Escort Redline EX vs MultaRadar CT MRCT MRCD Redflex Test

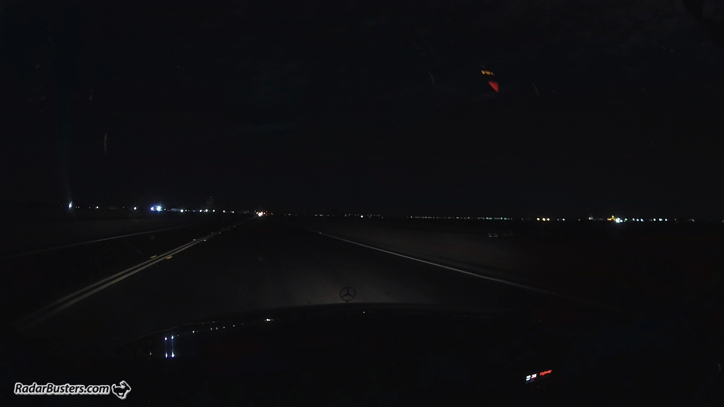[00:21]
Ok, we have the Escort Redline EX with multiradar CD and multiradar CD enabled and I hit the red flex system first
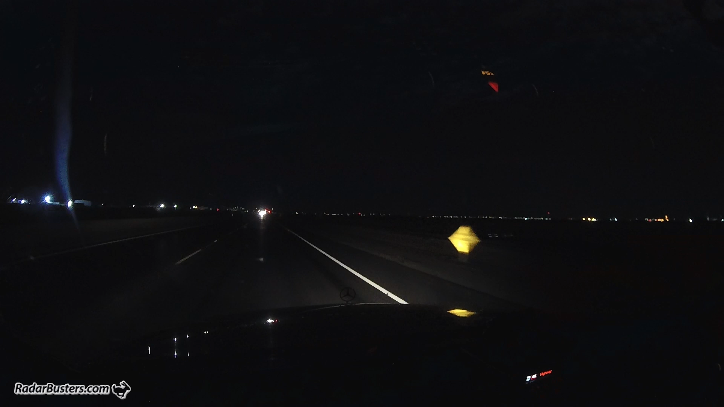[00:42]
really not much warning at all there it is showing 24-060 on that. That is absolutely brutal.
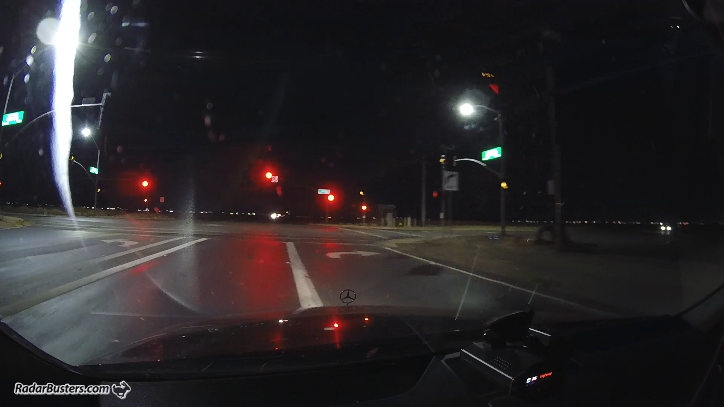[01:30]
Ok, so far no alert from the Redline EX. Shhh. Shhh. Shhh.
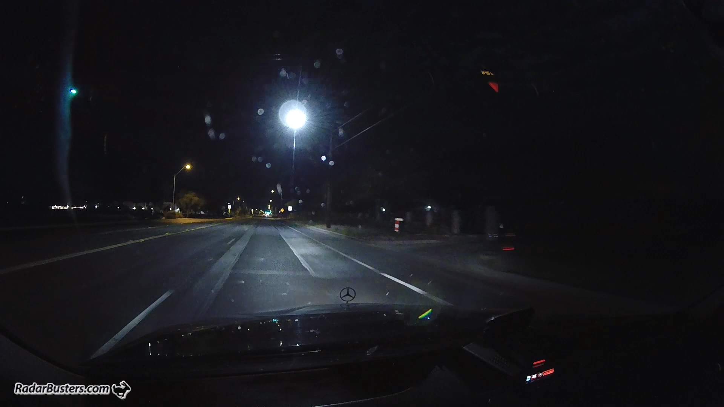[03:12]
24.096, 24.080. 166, we're passing the source. 174, 166, 152, 160. Jumping around.